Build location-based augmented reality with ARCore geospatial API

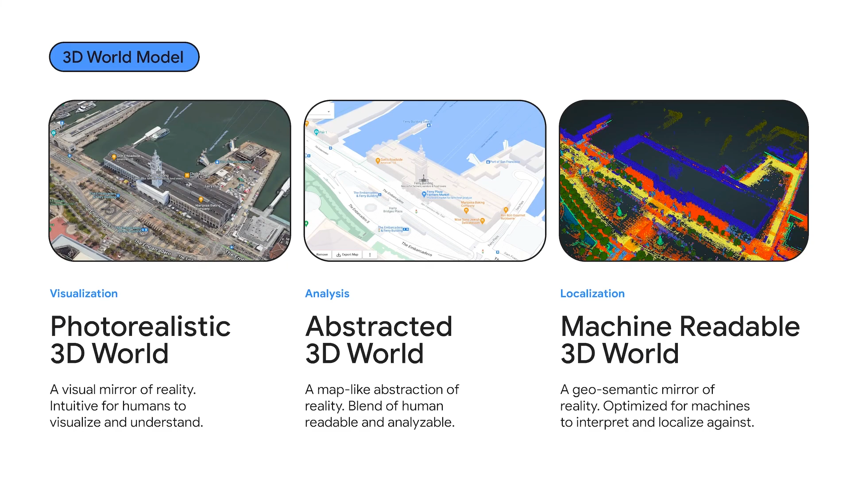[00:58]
From this massive corpus of billions of images, we have fused them together into a 3D world model that geometrically and semantically understands the world. And it is the underpinning foundation for our first-party applications like Google Maps and Earth.
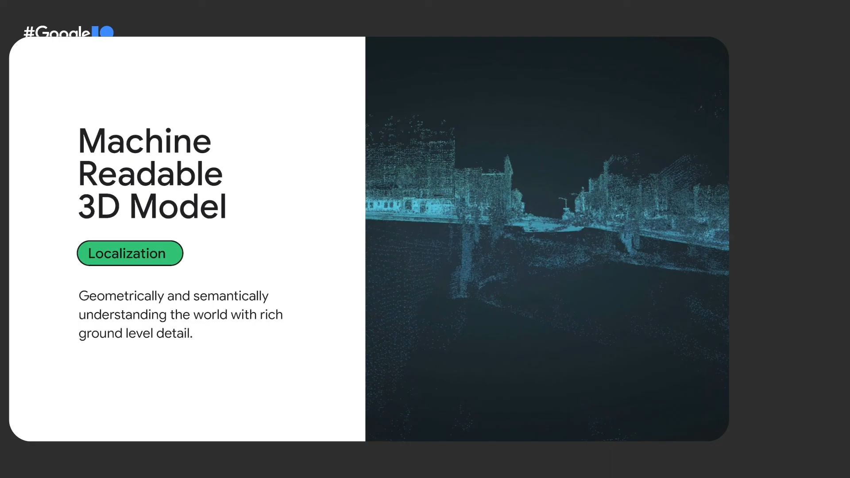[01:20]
Today, we are here to talk to you about the machine-readable 3D model, and in particular, the smartphone camera in your pocket, and how we're enriching it with Google's understanding of the world to allow you,
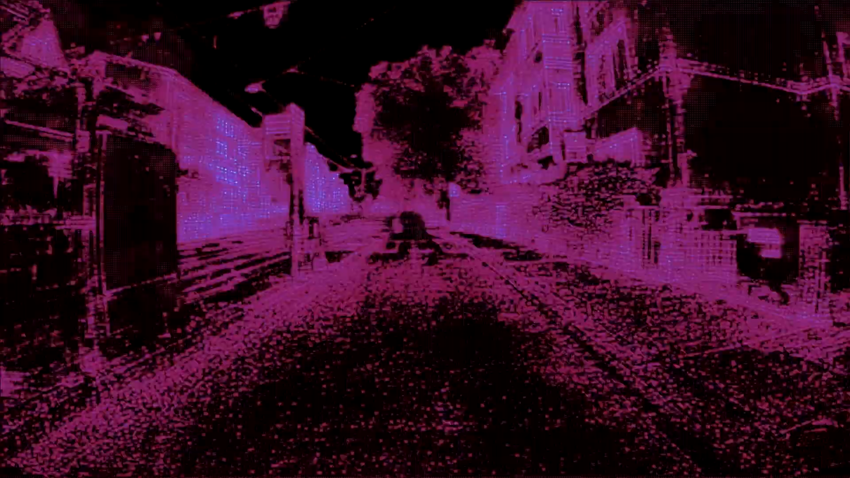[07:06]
Deep neural networks identify and describe those parts of the images that are likely to be recognizable over long periods of time. You can see that the algorithm has learned to focus on buildings instead of cars.
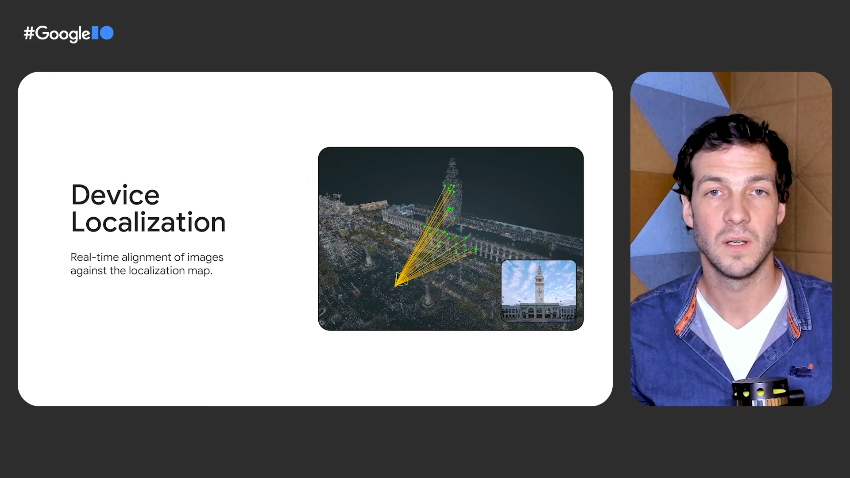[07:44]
Computer vision algorithms then compute the position and orientation of the device that is sent back to you. This process makes use of TPUs, Google's machine learning accelerators, and it takes less than a second.
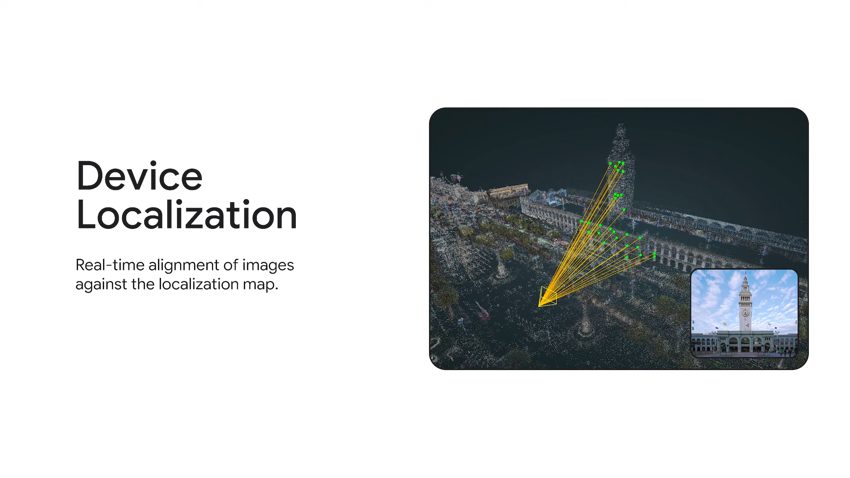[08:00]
Using the response from VPS, the Geospatial API takes care of merging your local coordinates with the geographic coordinates so you can work in a single coordinate system. As Billabel mentioned earlier, this launch offers a very rare combination. The Geospatial API builds on the visual positioning service, which is in a very mature state,
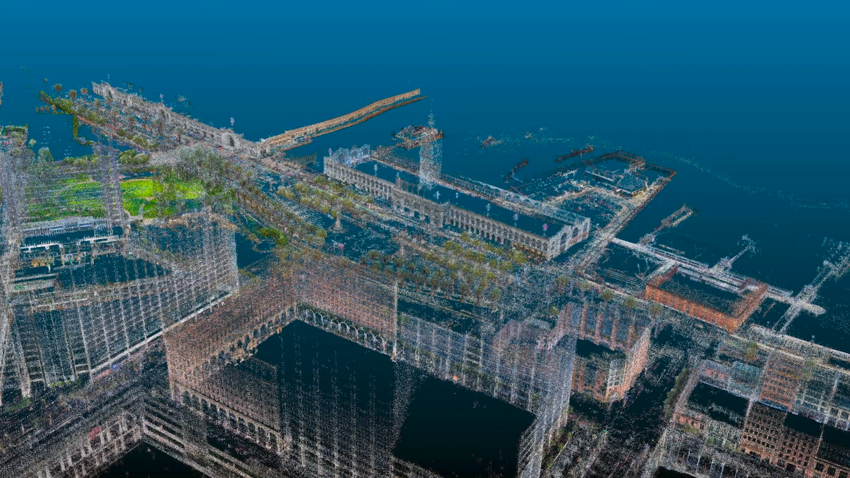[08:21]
and we make the API available for nearly all areas covered by Google Street View, which is very widely scaled. One key challenge when building AR experiences is the accurate placement of content in relation to real-world geometry.